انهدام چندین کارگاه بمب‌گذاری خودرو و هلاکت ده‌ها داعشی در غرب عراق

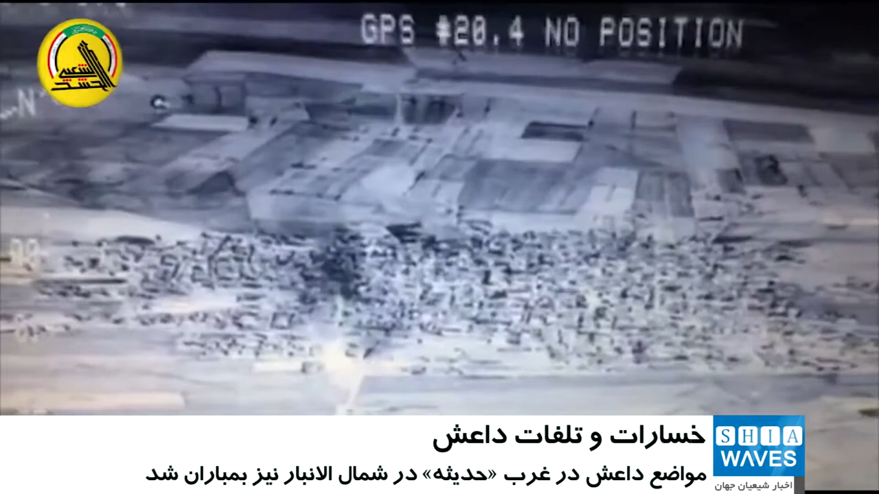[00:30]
در شمال استان مرزی الانبار در غرب این کشور را بمباران کردند. اداره اطلاعات نظامی اراق در بیانیهی خود در این باره تحکید کرد که حمله نیروهای
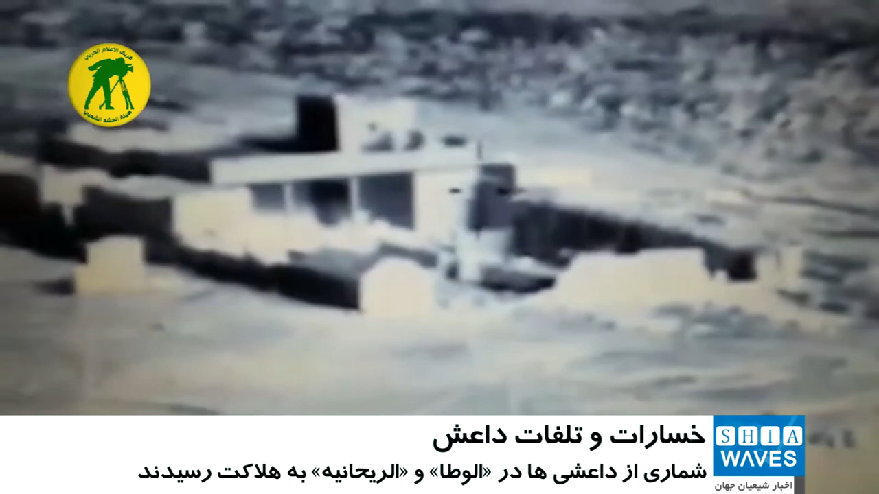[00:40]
هوایی این کشور به موازه داعش در راوه انهدام سه کارگاه بومگذاری خدرو، سه انبار سلاح و مهمات، شماری خدرو و مقادیری اسلاحه و همچنین حلاکت دست کم سیزده ترویس داعش را در پیداشته است.